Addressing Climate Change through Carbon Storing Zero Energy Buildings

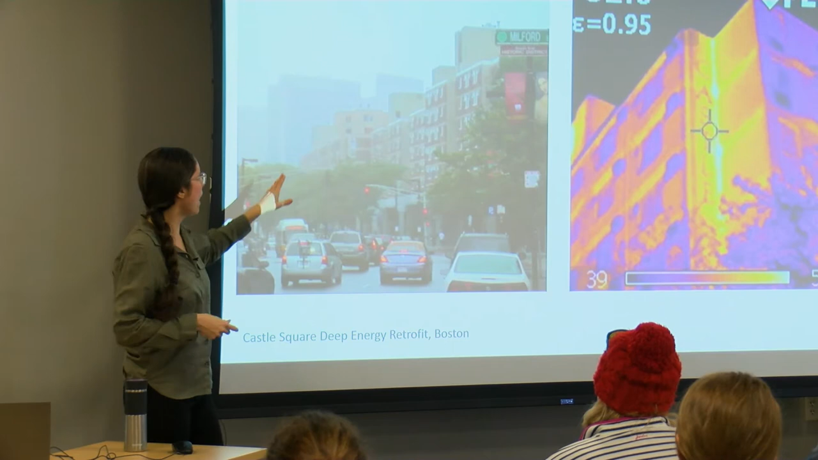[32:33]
And standard affordable housing property, big air leakage, very little insulation.